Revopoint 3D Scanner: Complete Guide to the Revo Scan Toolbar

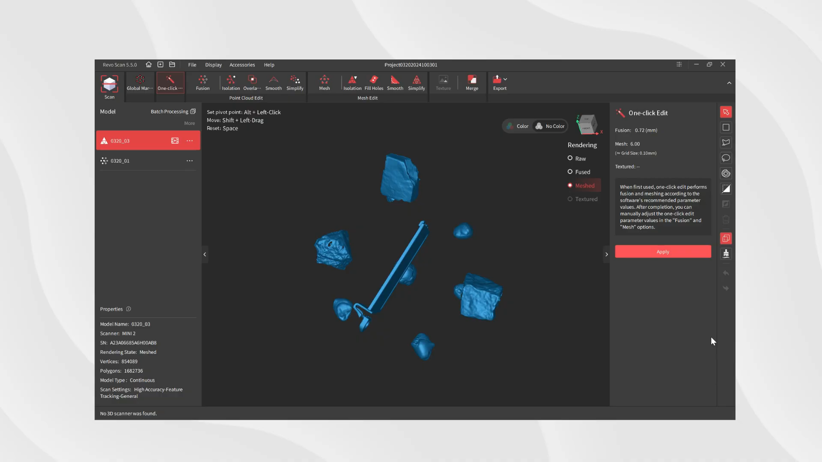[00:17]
RevoScan's model editing tools are on the toolbar on the right side of the software.
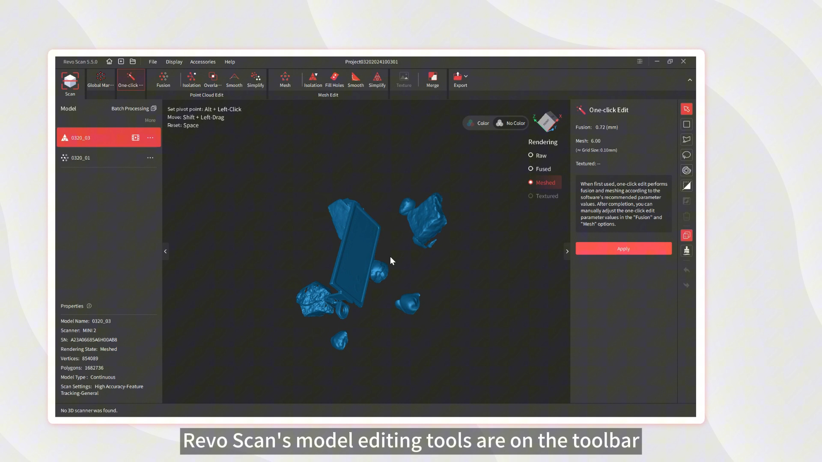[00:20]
We can use different tools to edit the model after point cloud fusion or meshing processing.
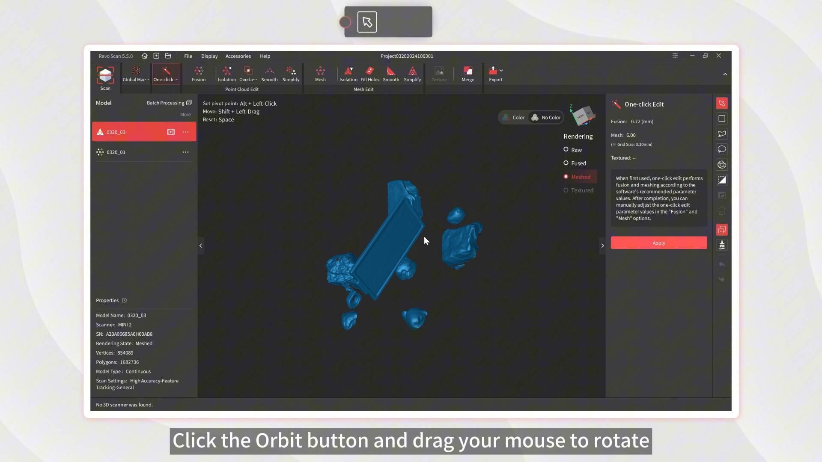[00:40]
Click the Orbit button and drag your mouse to rotate the model in any direction for better viewing.
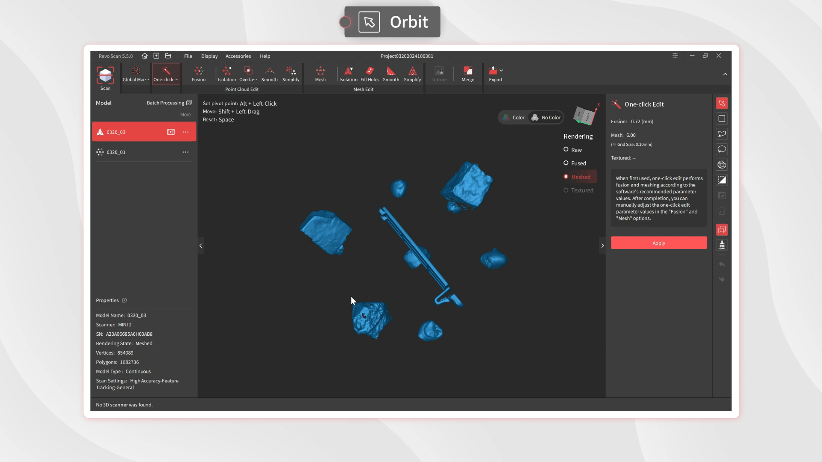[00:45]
Click on the Rectangular Selection tool, hold down the left mouse button, and drag.
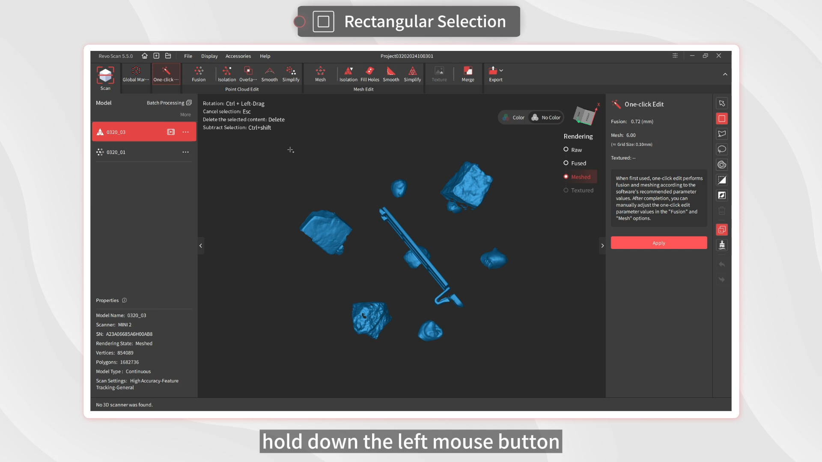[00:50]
You can create a rectangular box like this to select and delete unwanted data.
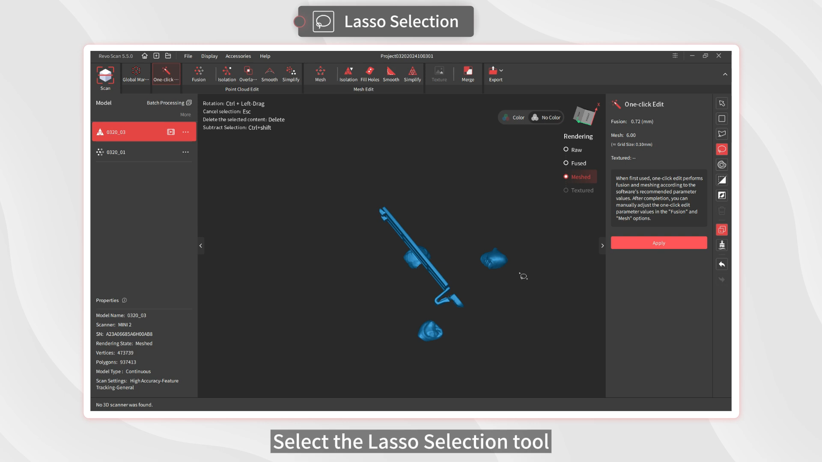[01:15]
Select the Lasso Selection tool, click and drag to circle the model data you want to edit, then release the mouse to finalize the selection.
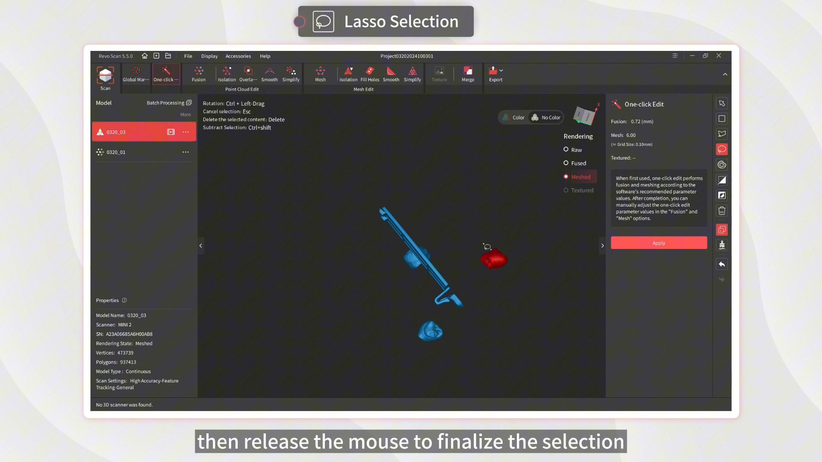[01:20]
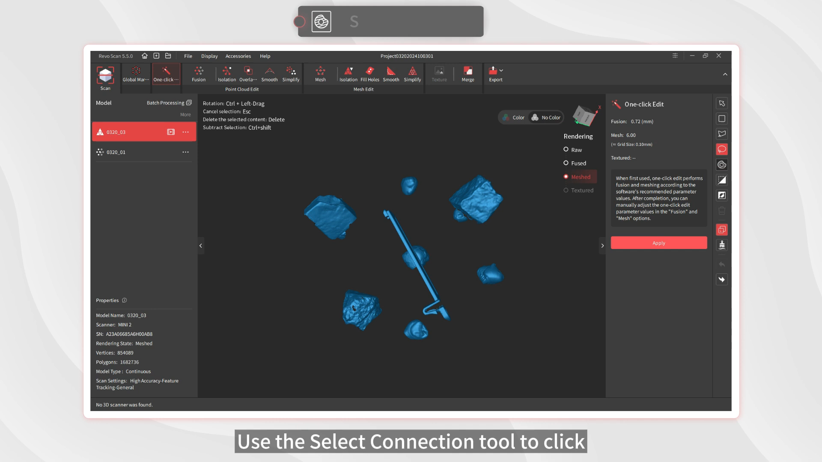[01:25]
Use the Select Connection tool to click and choose a model area. The tool will automatically include adjacent areas.
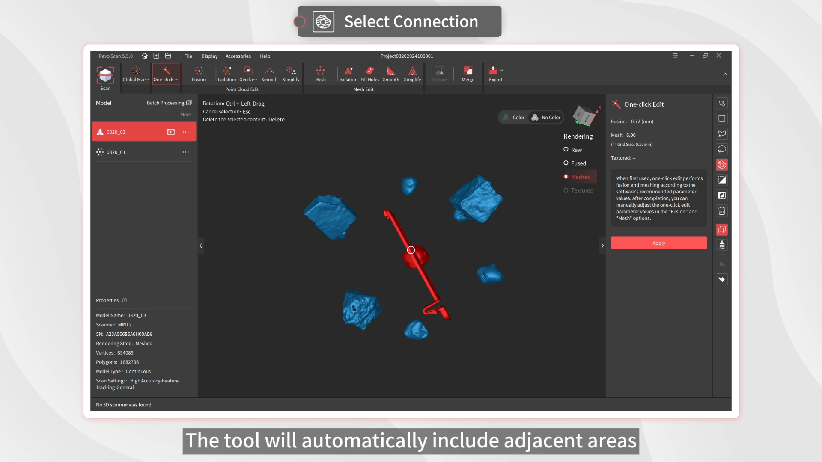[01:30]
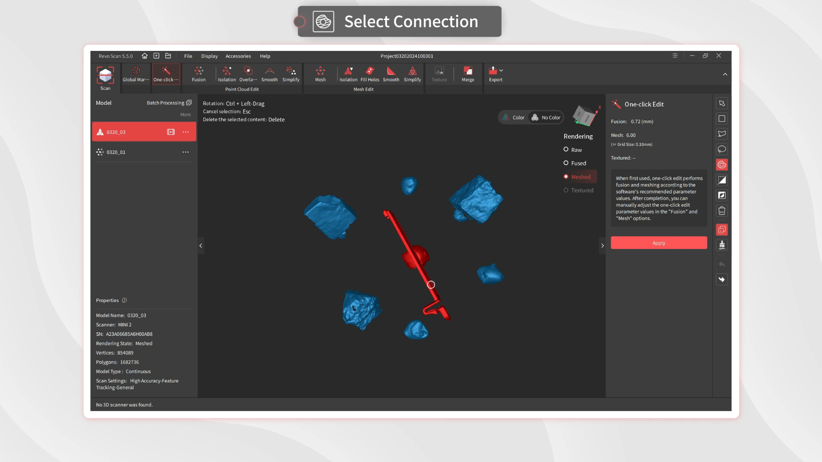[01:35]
Click Clip, hold down the left mouse button, and drag.
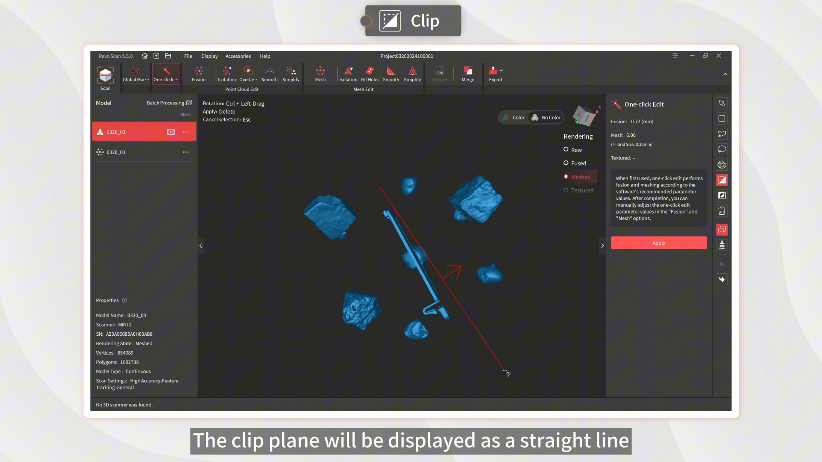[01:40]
The clip plane will be displayed as a straight line.
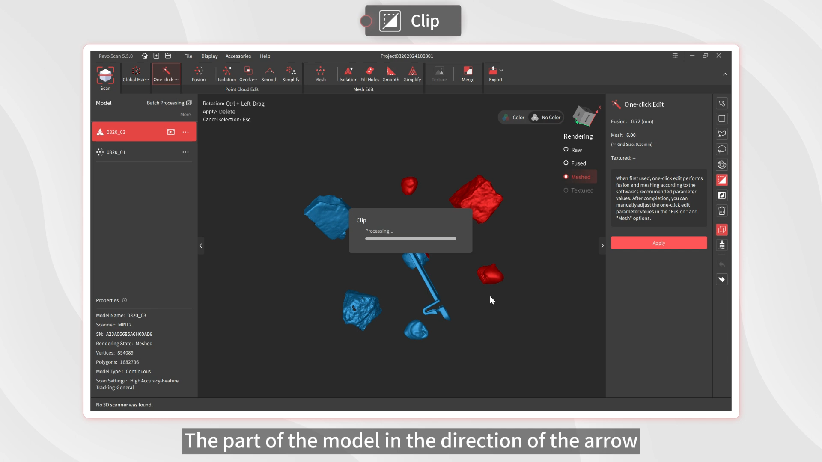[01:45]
The part of the model in the direction of the arrow of the straight line will be selected.
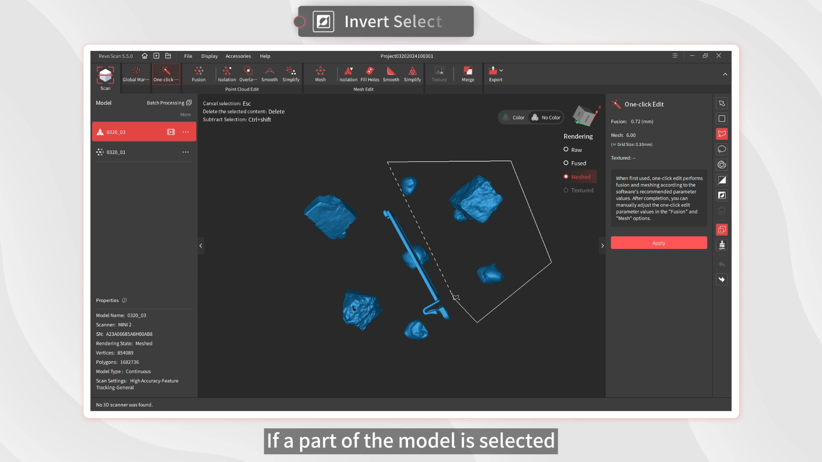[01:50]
If a part of the model is selected, click the Invert Selection button to select all areas except that part.
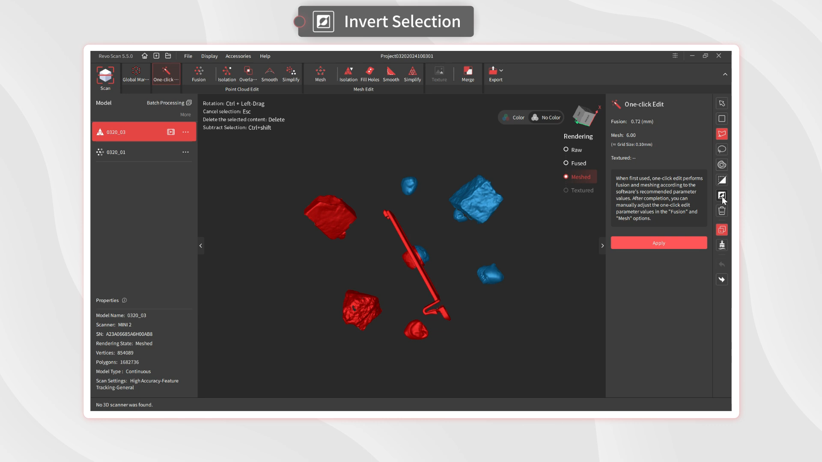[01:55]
The Delete button can be used with many of the above selection tools.
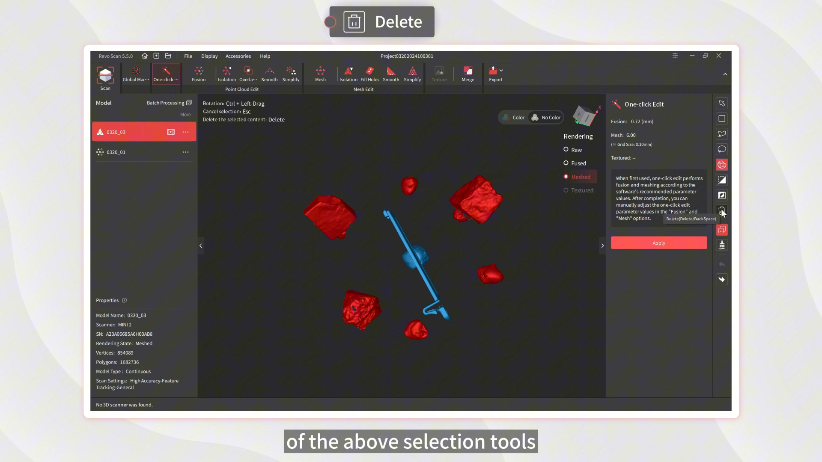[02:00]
Click it to delete unwanted model data.
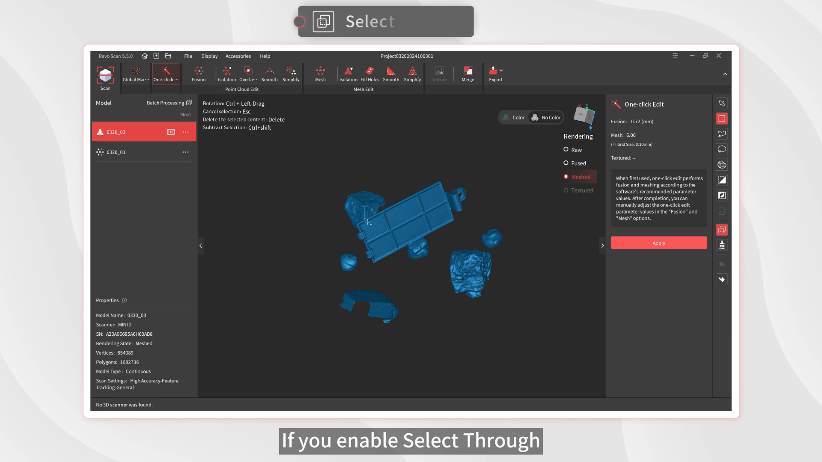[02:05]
If you enable Select Through, deleting a section of the model surface will also remove all data at the same depth as that section.
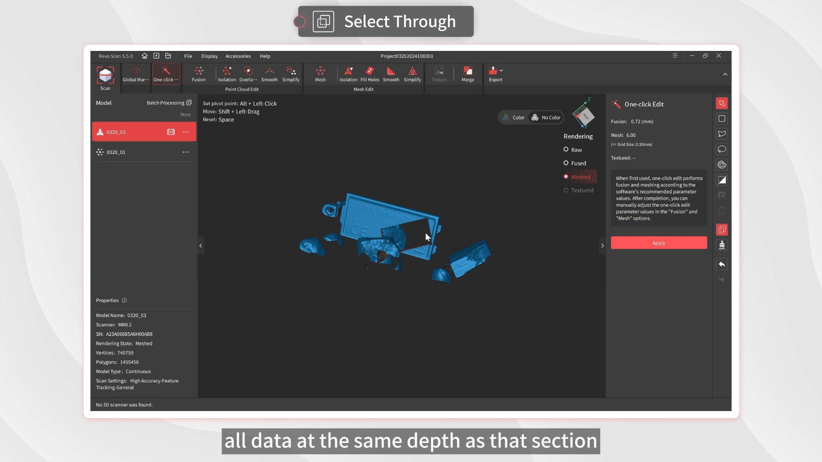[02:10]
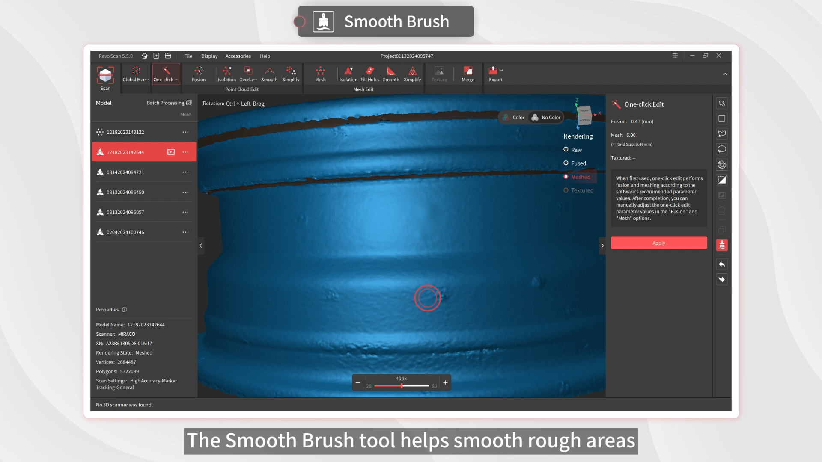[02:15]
The Smooth Brush tool helps smooth rough areas but make us some detail loss. It's useful for filling in rough patches caused by coded targets or markers.
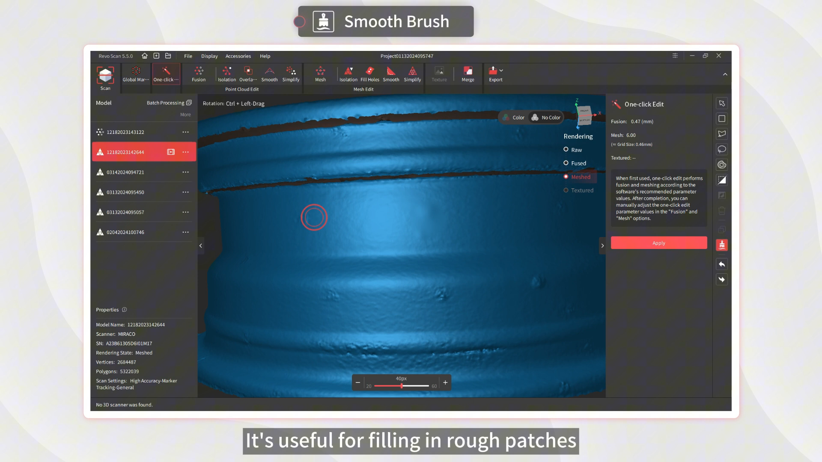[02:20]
To use it, left-click or left-click and drag to smooth.